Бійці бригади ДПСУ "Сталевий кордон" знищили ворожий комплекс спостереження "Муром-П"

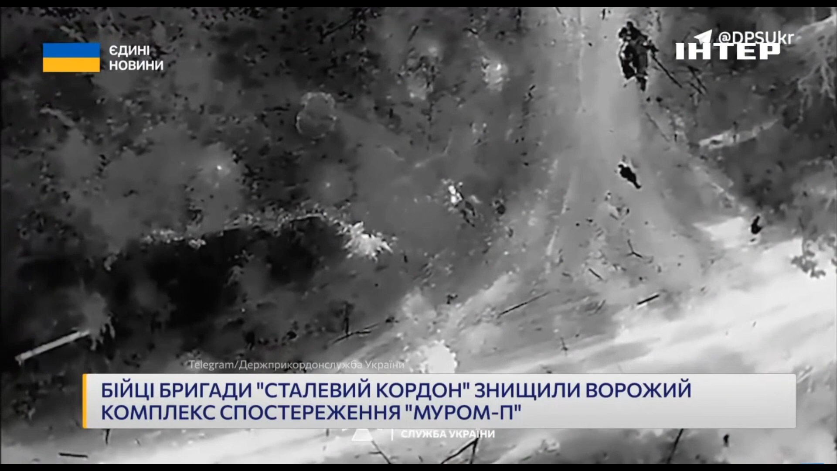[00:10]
Аеророзвідники запустили дрони, той прилетів точно у ціль. А на Бахмутському напрямку прикордонники ліквідували укриття та позашляховик росіян.
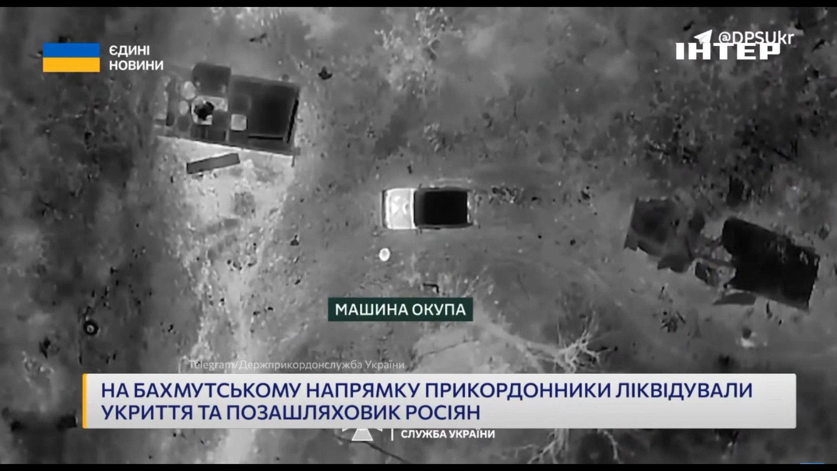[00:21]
Знищити їх допоміг ударний бомбер «Вампір», з якого українські військові бригади помста скинули боєприпаси.